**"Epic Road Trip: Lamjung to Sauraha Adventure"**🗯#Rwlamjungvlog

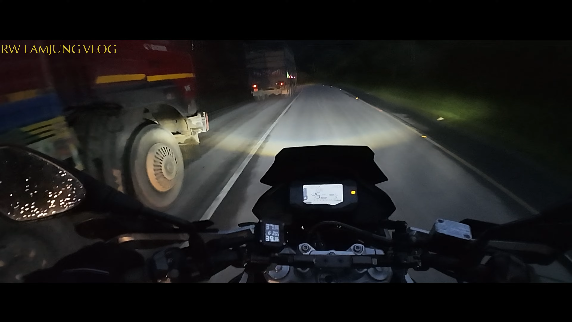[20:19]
चाहिँ जल भेरी अनि टाउनमा आइपुग्यो। यो आकाशै खुलेर अहिले पानी पऱ्यो होइन।
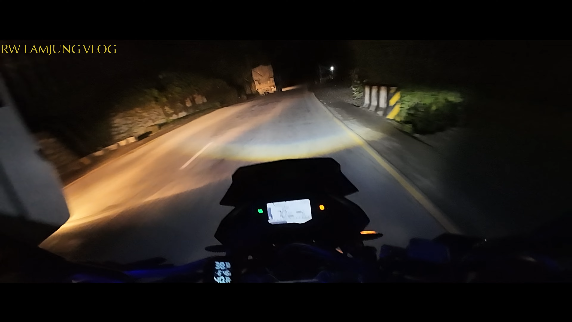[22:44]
दासढुङ्गा भन्छ। यहाँनिर जिउस राति पनि होटेलहरू चाहिँ खोलिरहेको छ।